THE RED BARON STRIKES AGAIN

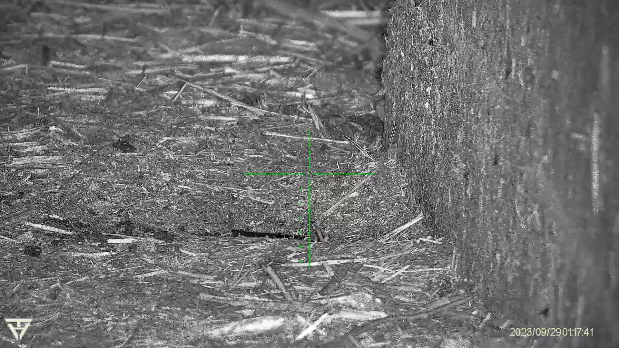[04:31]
One just hid behind that wall there. Just a bit more, please. Just a bit more.